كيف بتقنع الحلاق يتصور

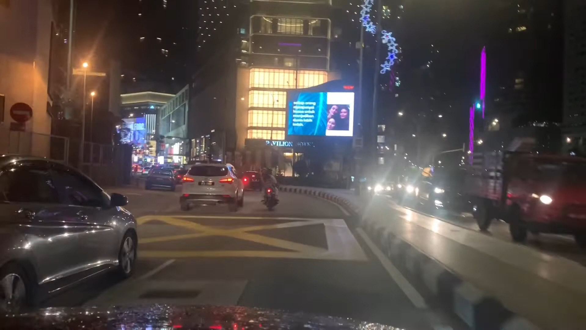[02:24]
هاي دخلنا تقريبا شارع العرب، انا قريب ساكن من شارع العرب، هي مشغل لكم اغاني شوي بس والله اذا بمسح الفيديو لفرجيكم. على فكره انا عن نفسي مطايق البلد كن بعلمه، وان شاء الله ان شاء الله قريبا طالع من باذن الله، ادعوا لي بس.